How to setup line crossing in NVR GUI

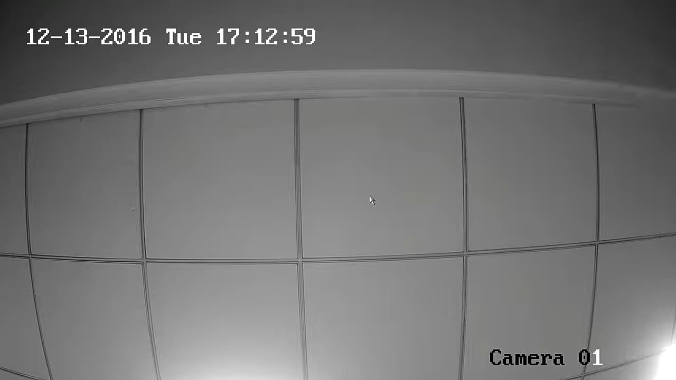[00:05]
In the NVRGUI, right-click the mouse, then go to Menu Cameras VCA.